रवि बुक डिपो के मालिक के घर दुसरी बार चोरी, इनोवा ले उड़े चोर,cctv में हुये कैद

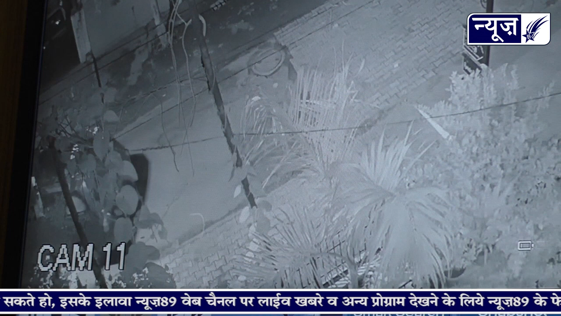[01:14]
इनोवा कार लेकर रफू चक्कर हो गए चोरों द्वारा कार चोरी करने की यह सारी हरकत घर के
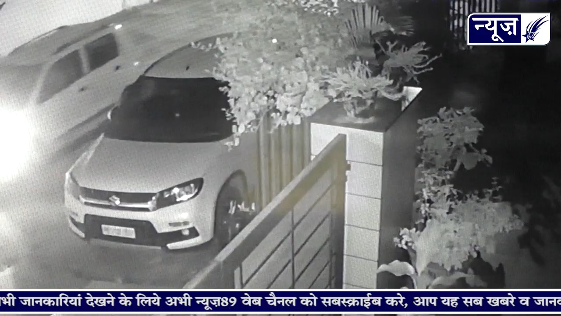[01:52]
होकर यहां आए और उनका एक साथी इनोवा कार का शीशा तोड़कर उसके अंदर दाखिल